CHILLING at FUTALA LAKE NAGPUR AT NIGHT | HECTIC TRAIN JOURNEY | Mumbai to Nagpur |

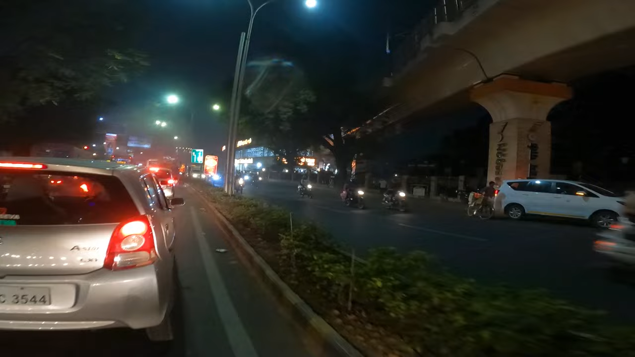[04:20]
फ्रीडम पार्क इसका नाम है, लेकिन शायद आज भी ये बंद है। पिछली बार लाइटिंग तो भी थी एटलीस्ट। ओ भाई, 0 माइल फ्रीडम पार्क।